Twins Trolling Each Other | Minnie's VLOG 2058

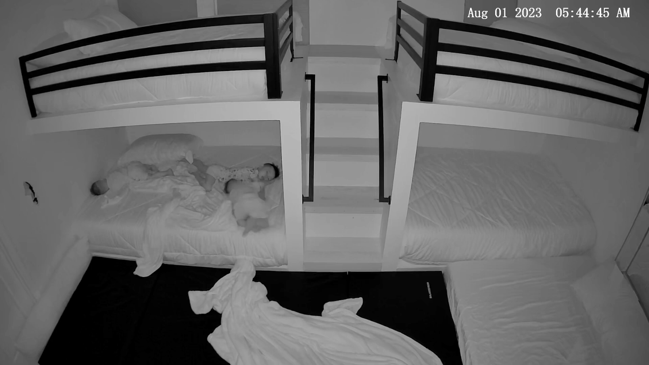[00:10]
He's disturbing everyone, just kicking up a storm in the morning. Sky is slowly starting to wake, but you can see Scooper is not yet. But he's getting up and definitely not having it. So he decides to get up and go to the other bed to sleep for a moment, just to get a little snooze in.